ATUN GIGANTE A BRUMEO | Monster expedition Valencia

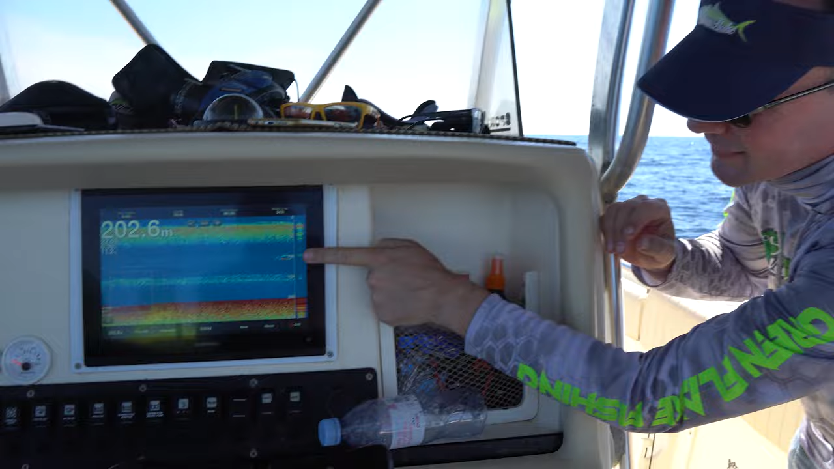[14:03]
On screen: depth 202.6 m
Grupamen y puya. Volvemos a nuestro barco y la actividad es buena.
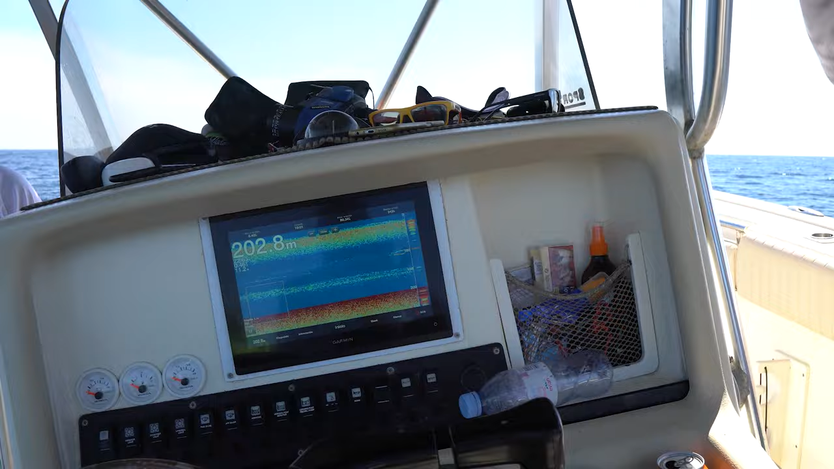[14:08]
On screen: depth 202.8 m
Han entrado unos cuantos atunes comiendo la sardina que estamos brumeando. Atrián, mira.
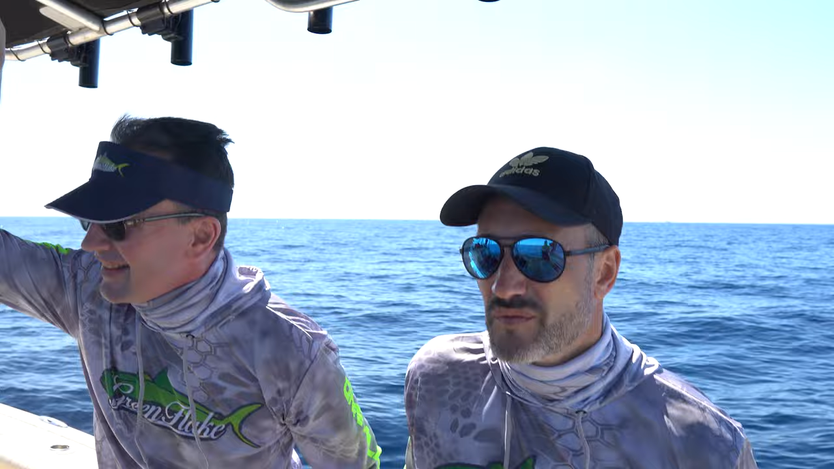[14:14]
Vale.
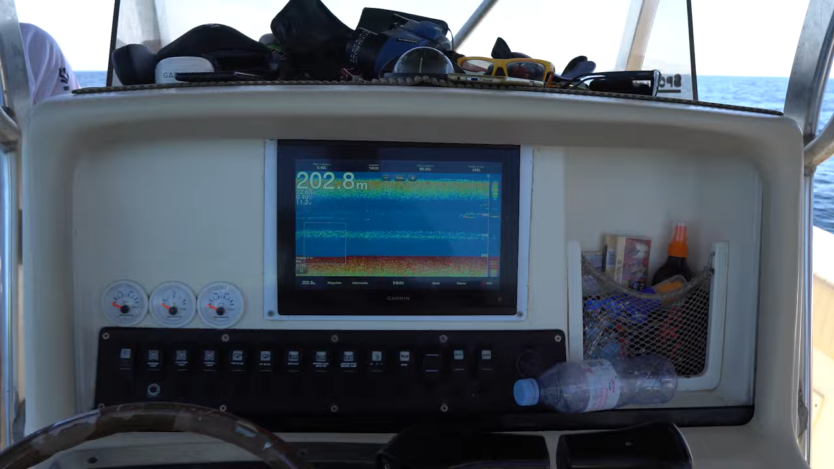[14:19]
On screen: depth 202.8 m
Ahora entra un grupamen, primo. Aquí hay monsters, ¿eh? Uno. Joder, mira, plotter, primo.
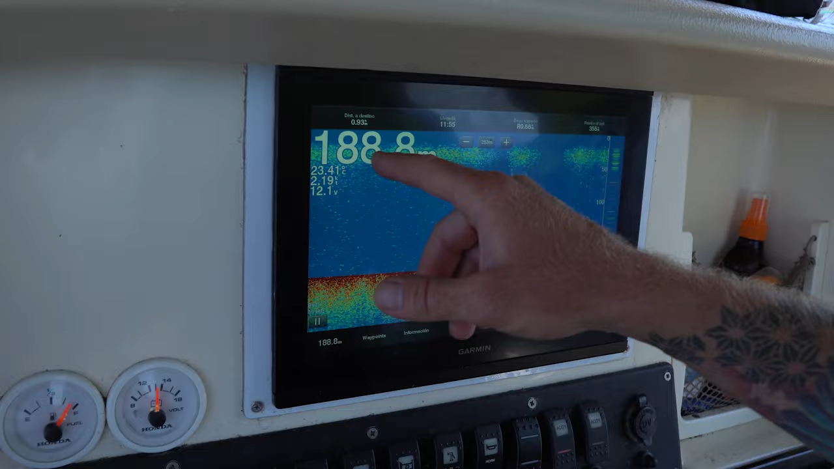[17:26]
On screen: depth 188.8 m
190 metros de profundidad, está pegado al fondo. ¿Está al fondo? Sí.
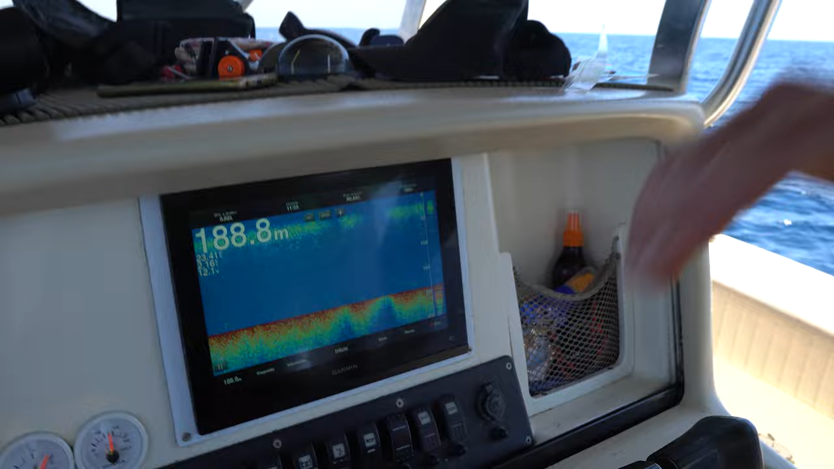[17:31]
On screen: depth 188.8 m
No, no, tú tranquilo, está casi arriba ya. Y nada, hay trabajo. Pues.